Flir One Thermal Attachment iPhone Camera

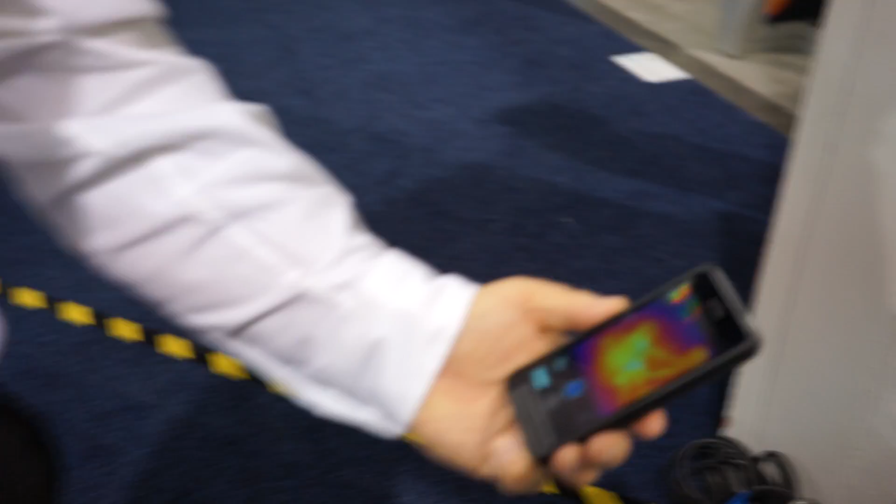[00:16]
What this camera does is it gives you
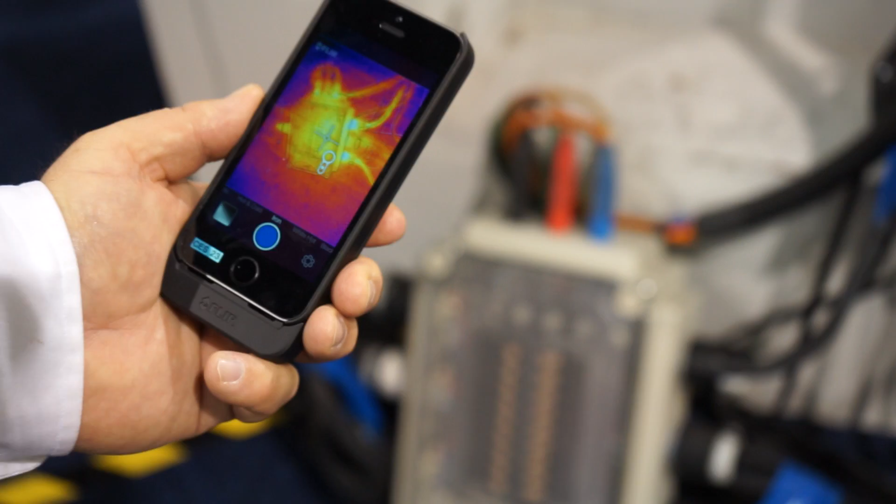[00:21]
the ability to see the heat in your surroundings rather than light.
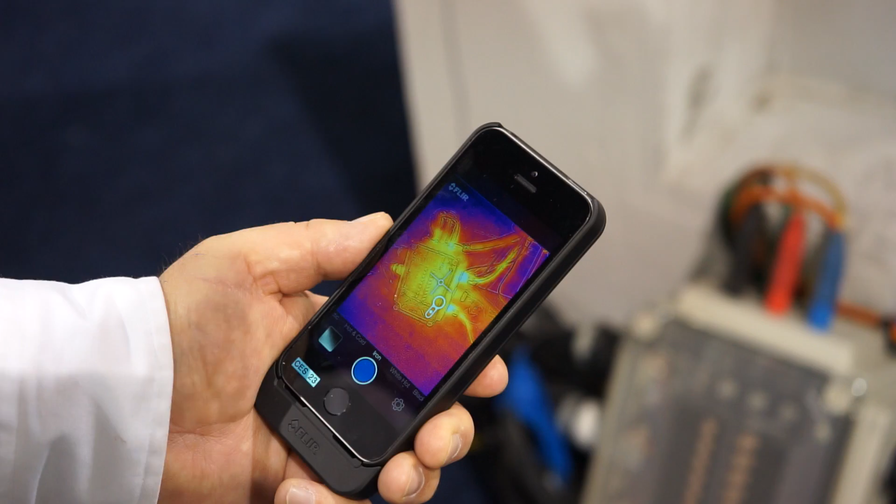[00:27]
So you're able to look around at various objects and see their heat profile.